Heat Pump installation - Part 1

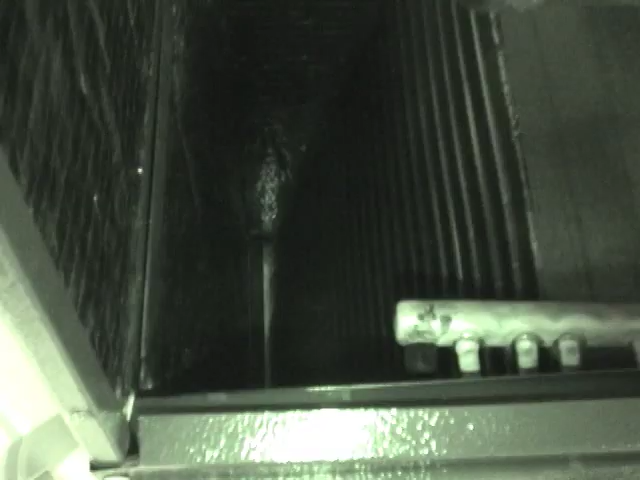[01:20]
Let's see if we get a few of that. It's at least probably three times the coil area of this, the old one over here.
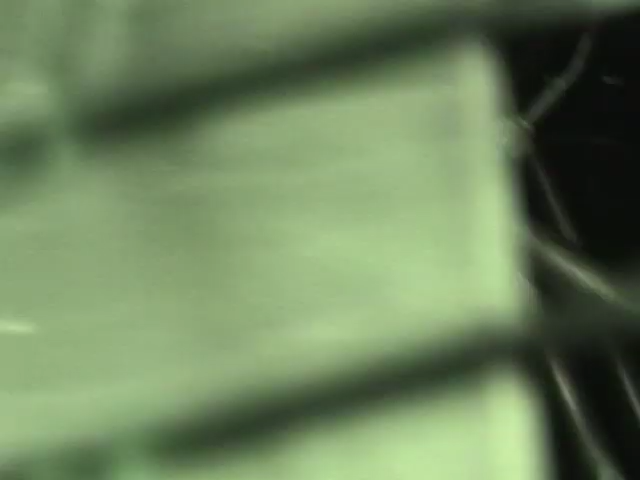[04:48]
There's, I think there's a pressure switch and a pressure sensor on the,
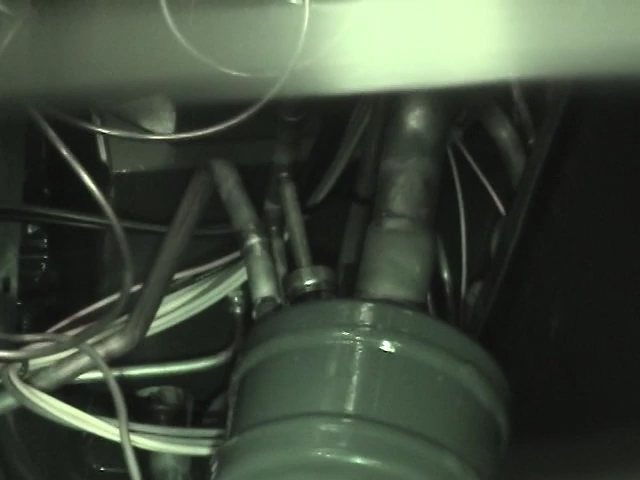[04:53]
uh, discharge line for the, uh, diagnostics. Um, there's the, uh, reversing valve.
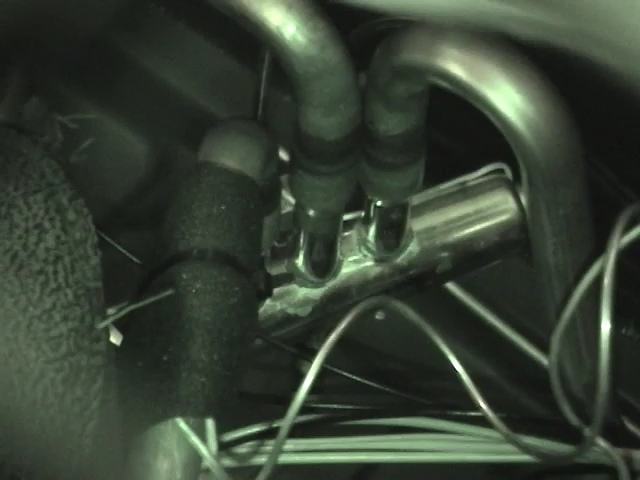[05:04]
Looks like the outside coil is a single, uh, layer. Don't see a second layer there.